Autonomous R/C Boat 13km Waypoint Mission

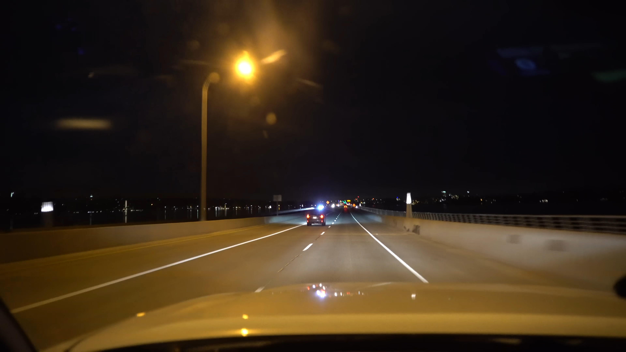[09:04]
I'm crossing the 520 bridge right now that goes across Lake Washington and that means the little boat is out there somewhere.